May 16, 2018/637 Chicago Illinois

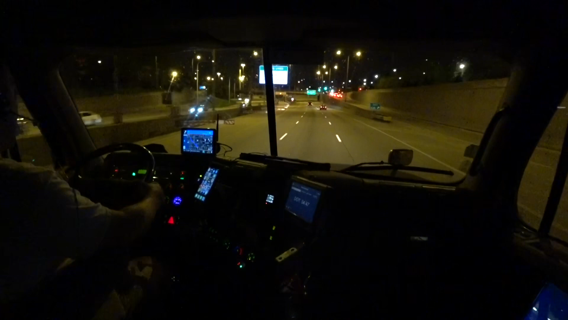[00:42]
Local time here is 12:09 a.m. Baby Blue and I are on our way to Laurel, Maryland. But our goal for today is just to be able to reach Remington, Indiana and take a 10-hour break there. That will ensure me to avoid rush hour traffic here in Chicago tomorrow morning.
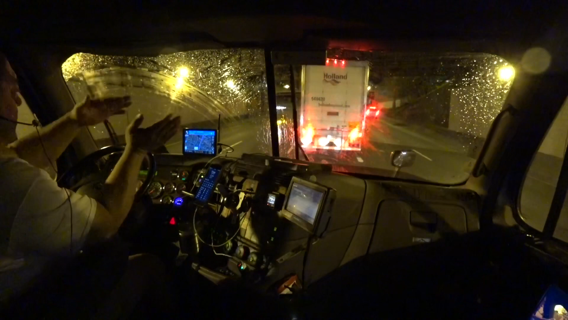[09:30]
on that side of the windshield wipers. That way when the wiper blades go that way, it cleans and scrubs the glass. You know, the kind of scrubbers that we use for dish soap or dish pads.